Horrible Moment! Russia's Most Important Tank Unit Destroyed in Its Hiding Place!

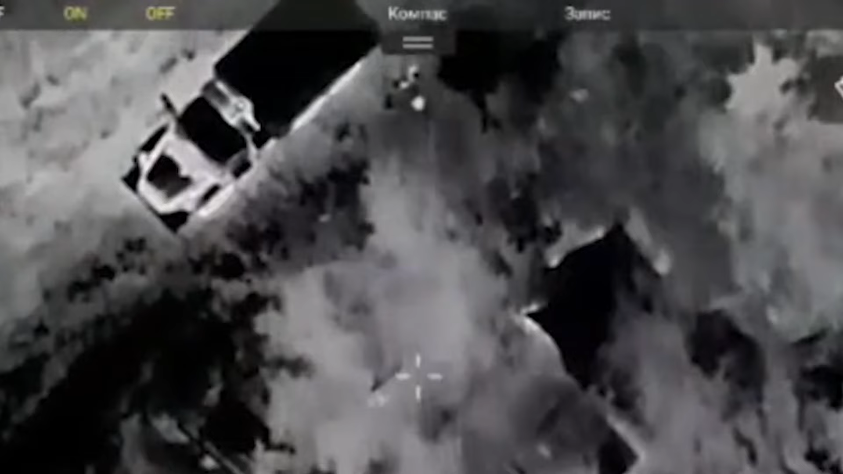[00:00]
Russian soldiers were gathering in the area for an ambush.
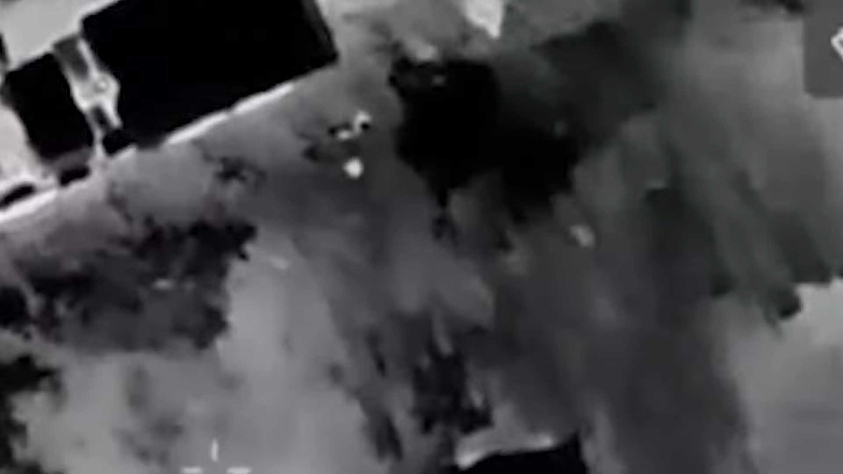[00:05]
While the Russian soldiers were preparing around the armored vehicle on the road near the wooded area, they were in for a surprise.
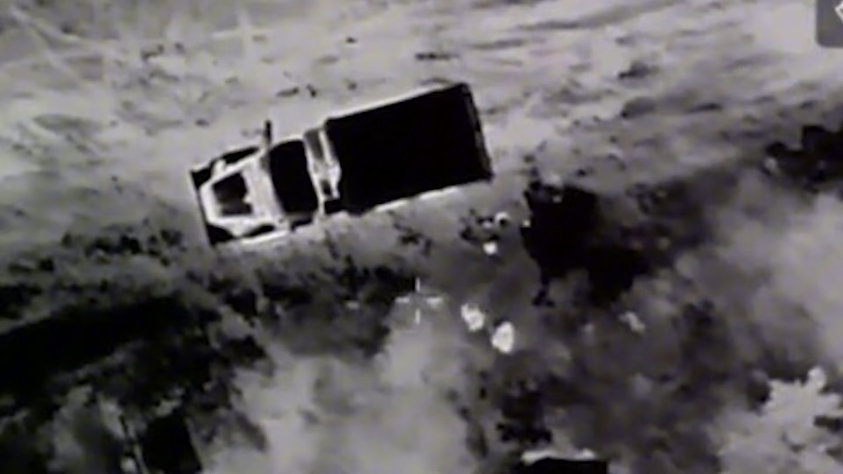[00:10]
A Ukrainian FPV drone spying on them dropped explosive bombs on
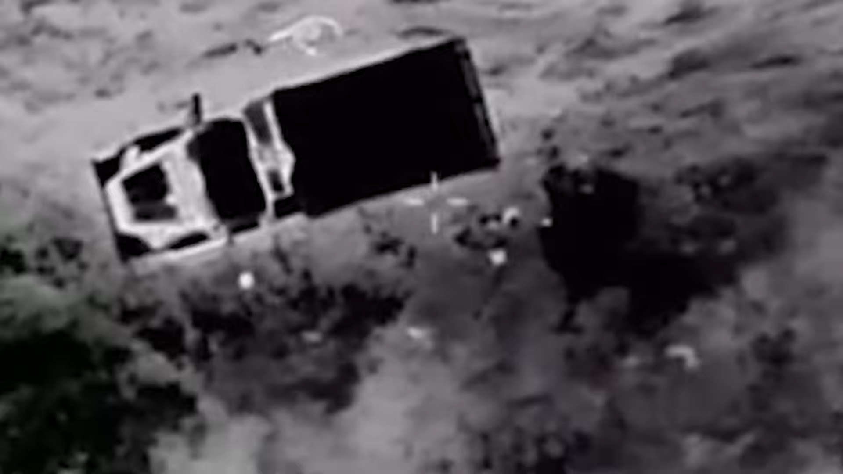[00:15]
the left side of the vehicle in the area where the soldiers were.
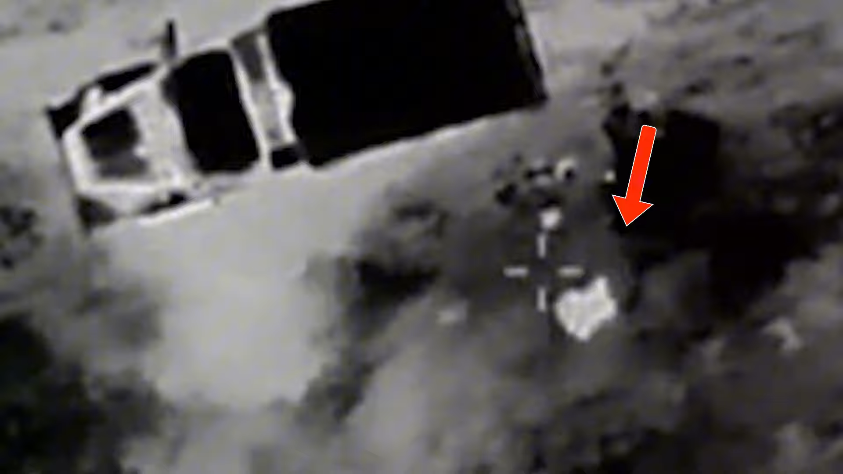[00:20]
Russian soldiers in that area were injured when the bomb exploded.
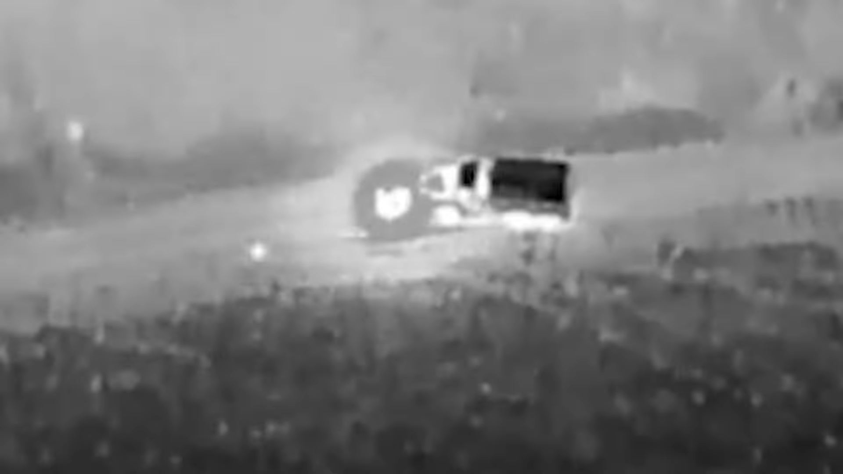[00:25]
Russian soldiers near the back and the other side of the vehicle started to flee, but the FPV drone continued its mission.
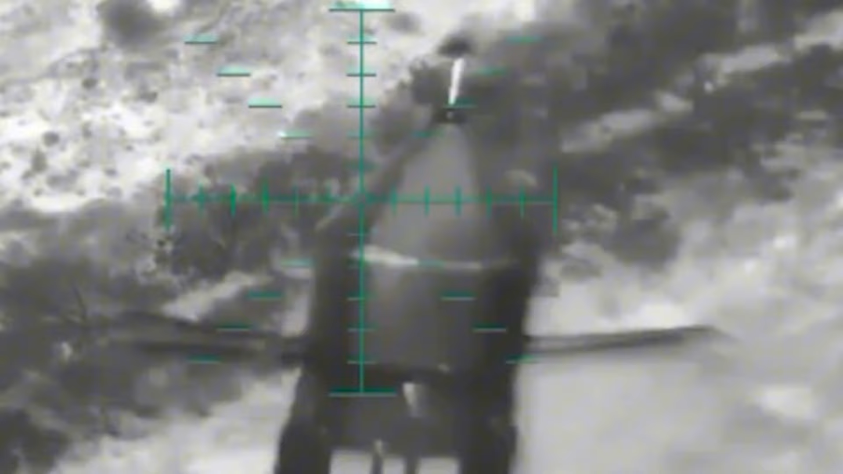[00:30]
After dropping one to two more bombs around the vehicle, it headed towards the soldiers fleeing into the woods.
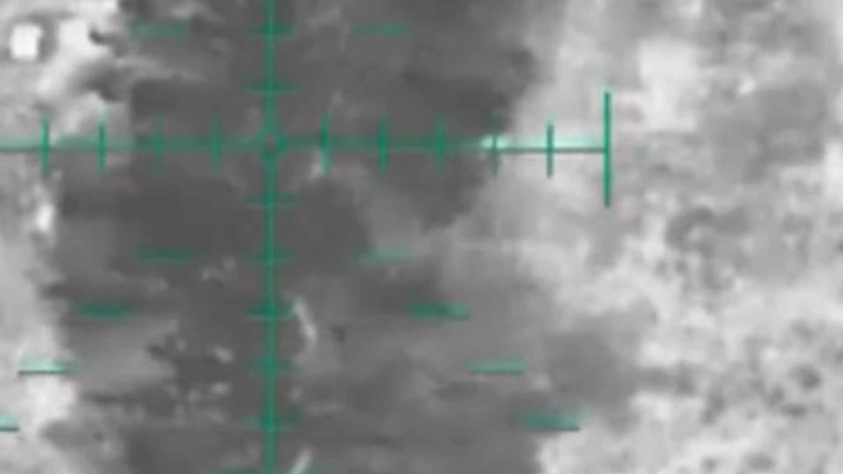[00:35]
However, the drone followed them and threw two bombs right over their heads into the wooded area and neutralized the Russian soldiers there.
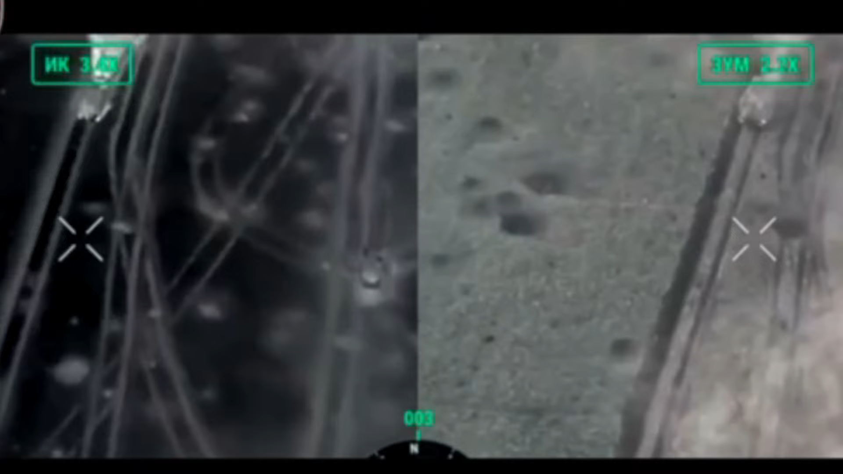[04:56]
Approaching the Russian armored vehicle silently and stealthily from the air,
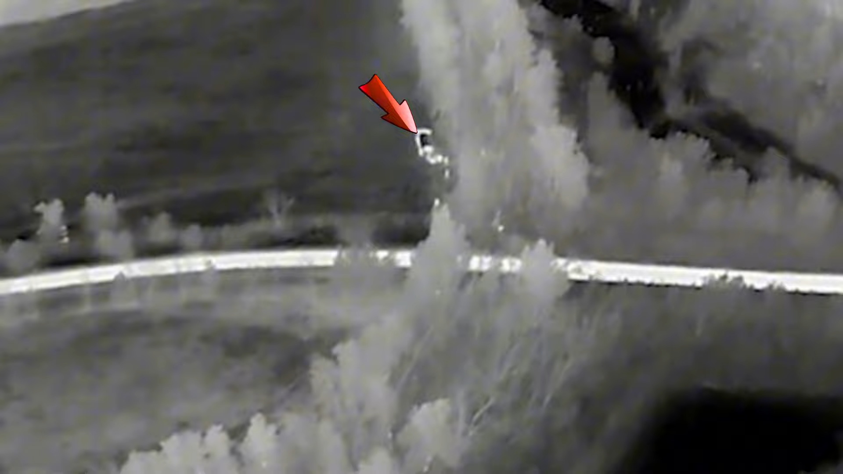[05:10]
Here are the hiding Russian soldiers and Ukraine's unique operation.
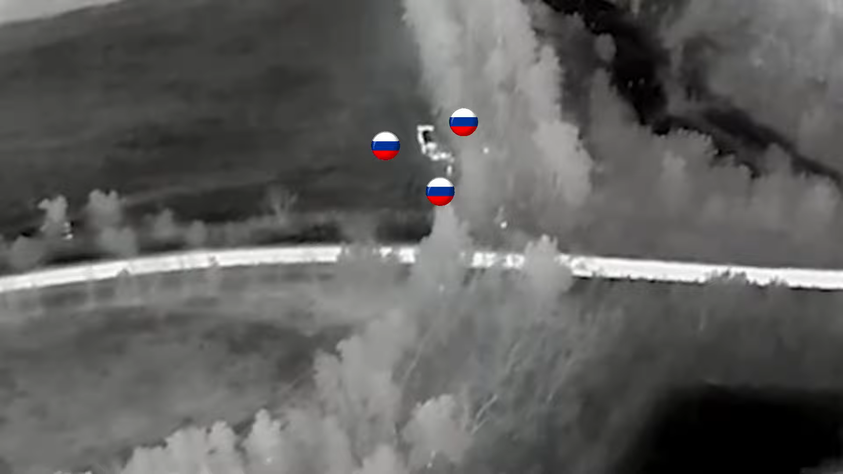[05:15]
Russian soldiers, who infiltrated into the area that has been under surveillance for a long time, are hiding in the wooded area with their armored vehicles and preparing to ambush the Ukrainian army.
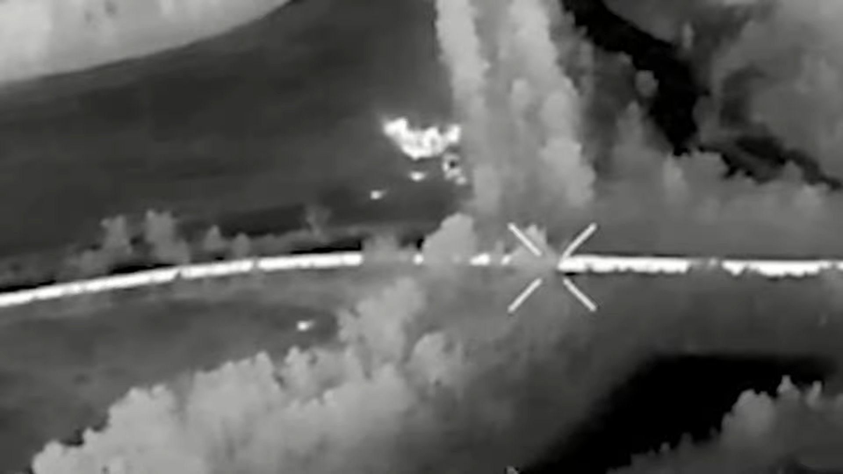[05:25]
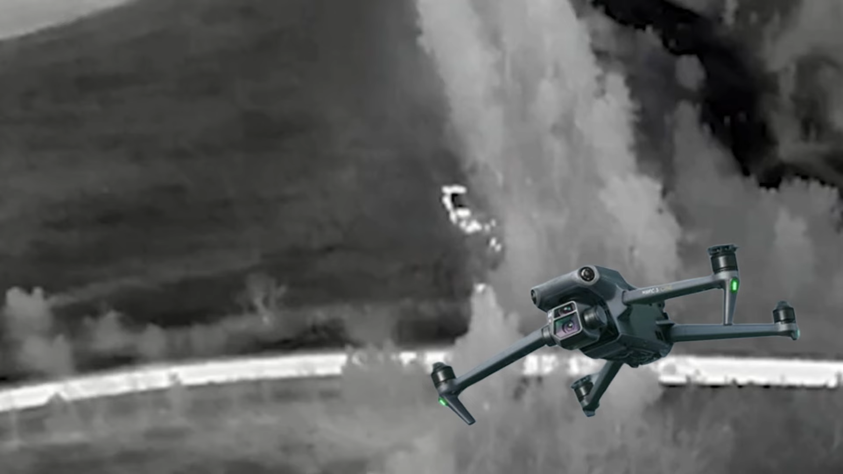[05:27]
Ukrainian unmanned aerial vehicles observing the area detect the Russians in their hiding place.
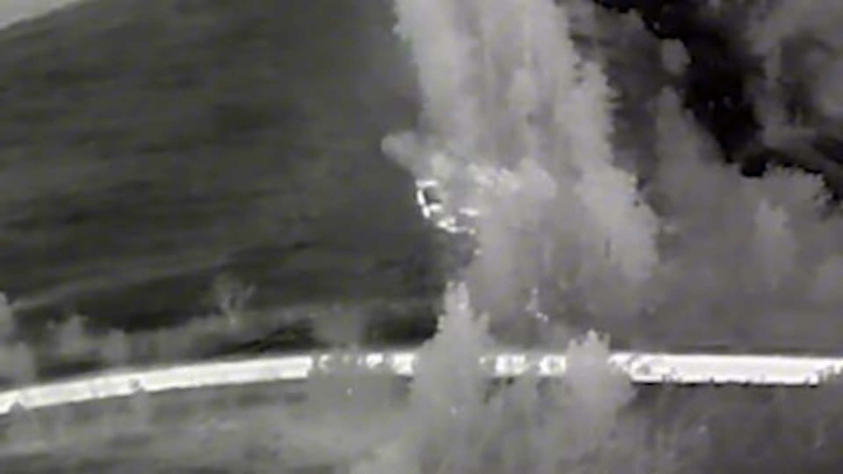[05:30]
After watching a little more,
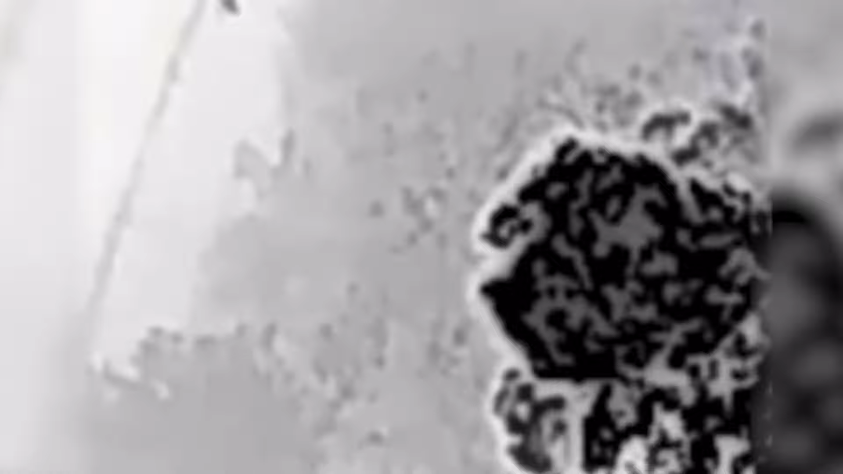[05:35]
the Ukrainian army prepares to attack and launches missiles
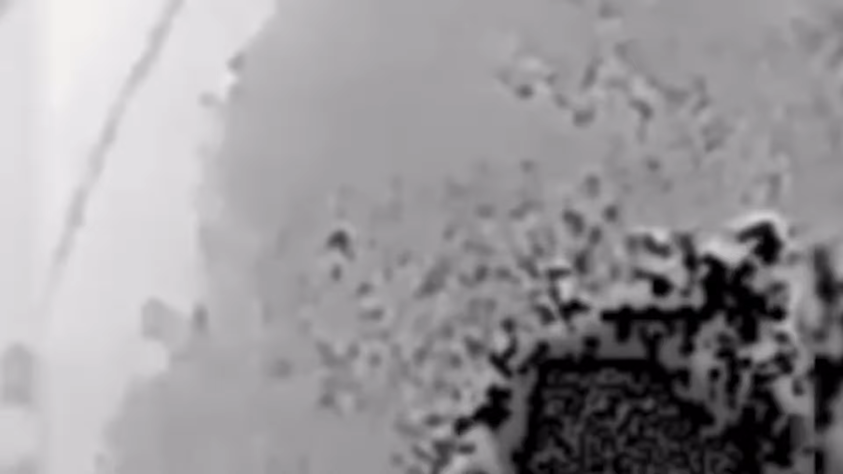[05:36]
with unmanned aerial vehicles right on top of the Russian armored vehicle.
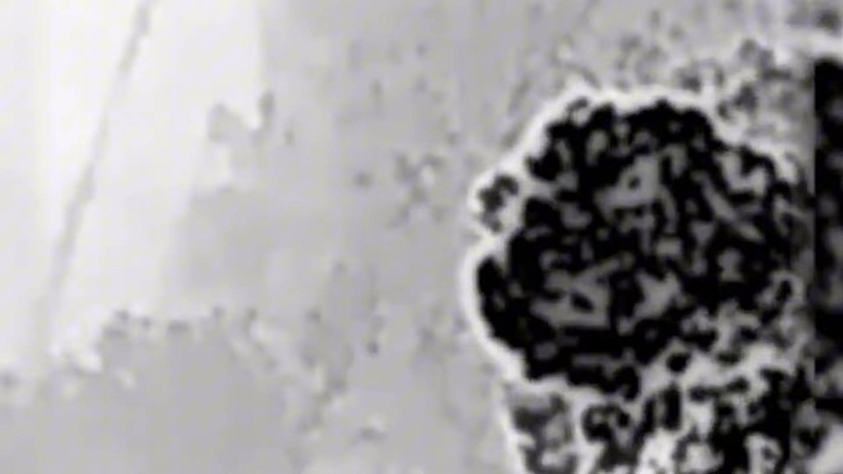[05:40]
The Russian battleship is completely destroyed.